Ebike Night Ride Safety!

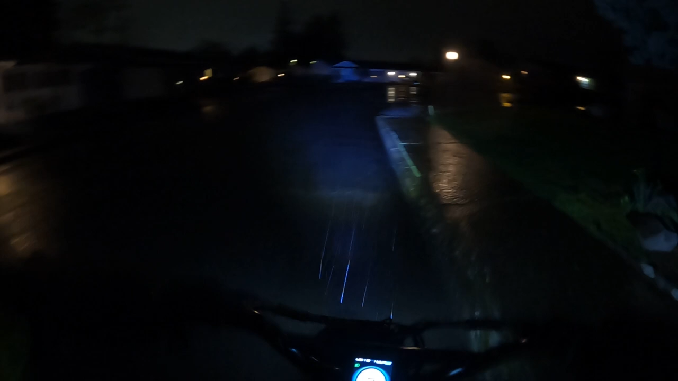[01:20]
It's a reflective raincoat. It's got reflectors on it. And then it's a really bright yellow. It looks to me like it is the rain mixed in with the wet snow. When I left home there the temperature was at 39 degrees.
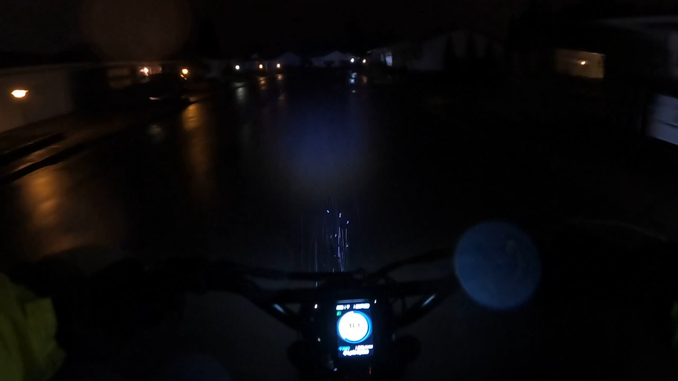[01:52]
It's definitely wet out here. So as far as riding at night, my preference is to not ride at night. But I ride to and from work every day. And when I ride into work, it's always dark out in the mornings because I leave just after 5 a.m.
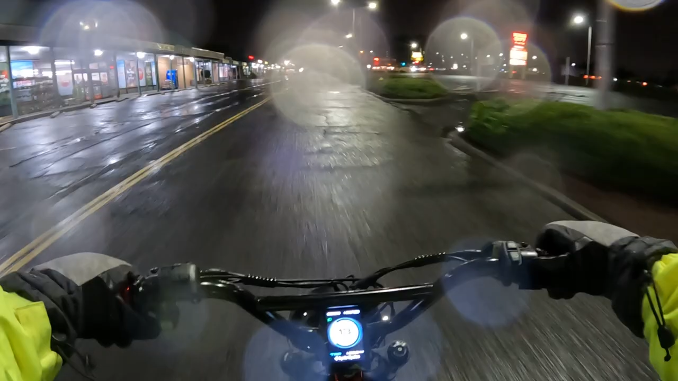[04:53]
This particular spot where I'm at right now is well lit. So this is good. But if you get on, like, some of the side roads, you can't see everything, you know, unless you have very good lighting. And just recently I did a video where I was riding in the bike lane. And all of a sudden, you know, like, I come upon garbage cans or trash cans in the bike lane.